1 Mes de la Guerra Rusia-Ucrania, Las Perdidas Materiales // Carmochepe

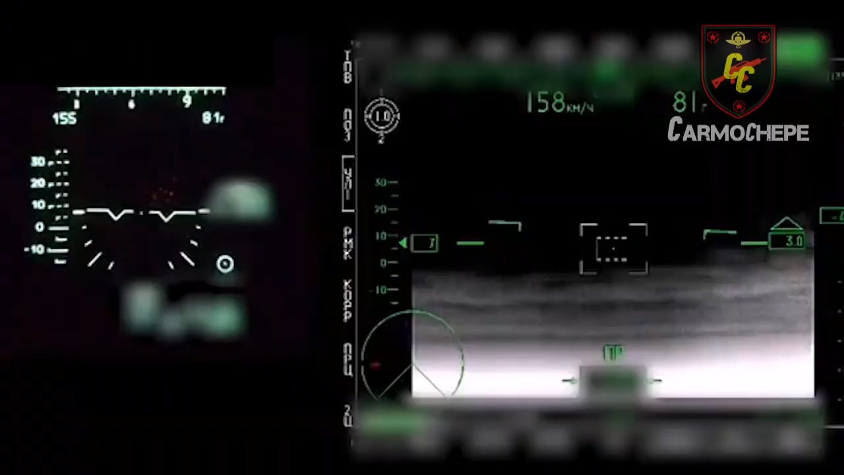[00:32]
Es por ello que, en este video, conoceremos lo mejor que se pueda el balance entre las pérdidas materiales de Rusia y Ucrania.